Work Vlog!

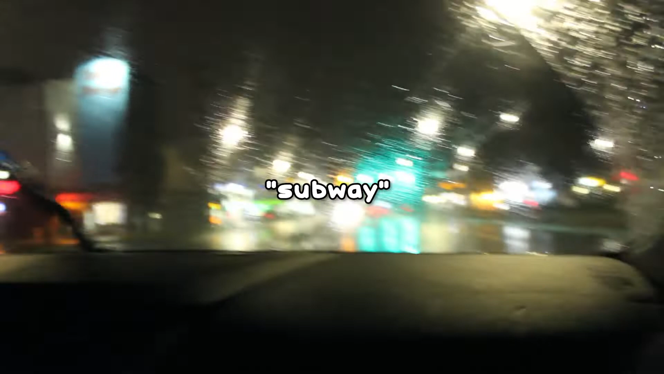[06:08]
Subway, Safeway, Chevron, Wells Fargo, Verizon, AT&T.
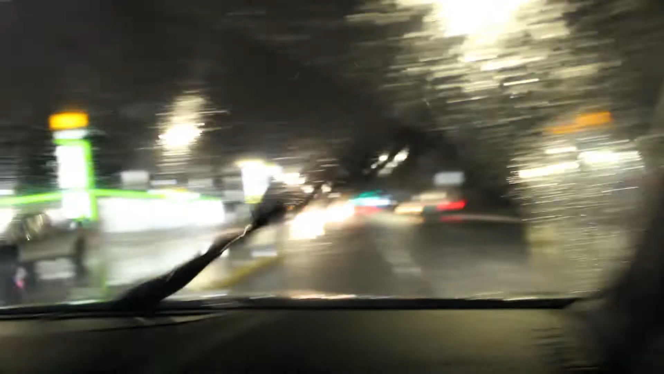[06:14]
All the above. Oh my god, car wash. Holy Brown shit. Bear car wash. You want Simply, Simply Self Storage. Oh my god. Graduate. Work floor. Billboard.